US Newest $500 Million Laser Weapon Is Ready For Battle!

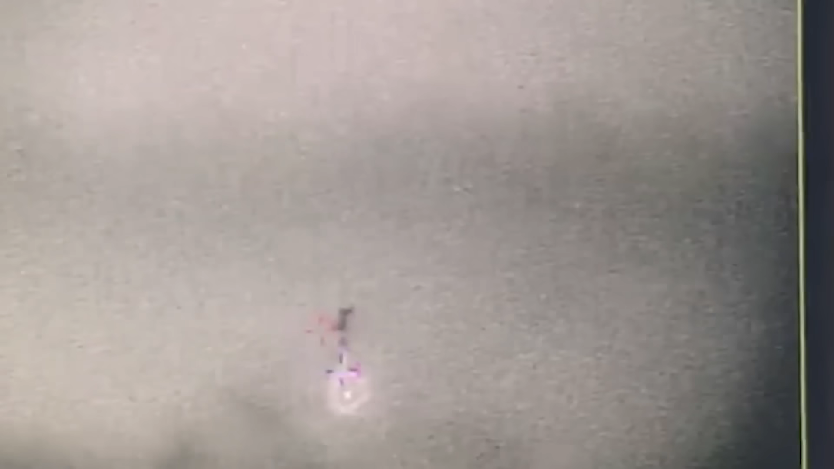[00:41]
designed for tracking various threat sets in cluttered or clear skies.
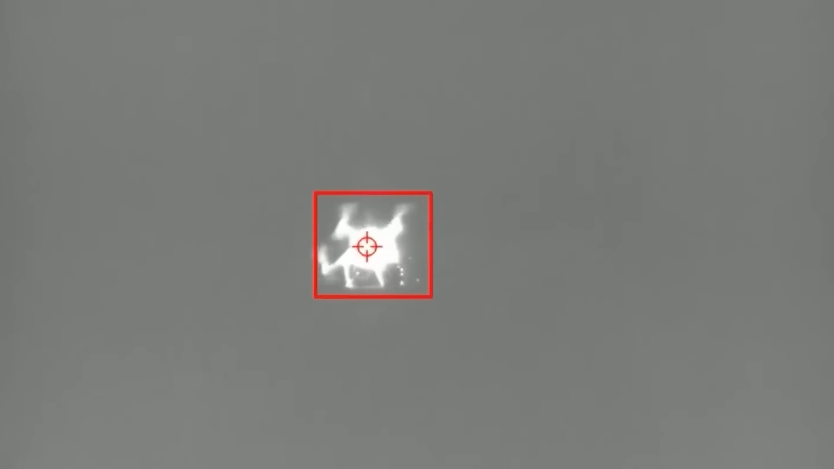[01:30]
Drilling into metal objects with beams from miles away, despite weather conditions,
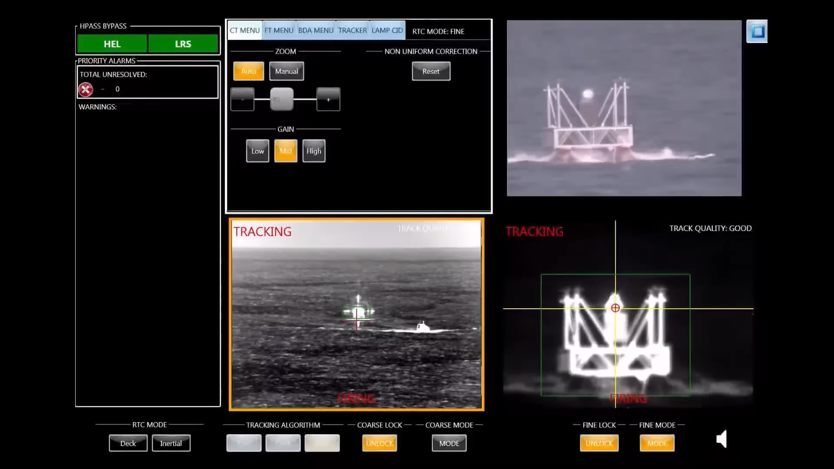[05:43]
This system demonstrated the capability of lasers against small boats and drones,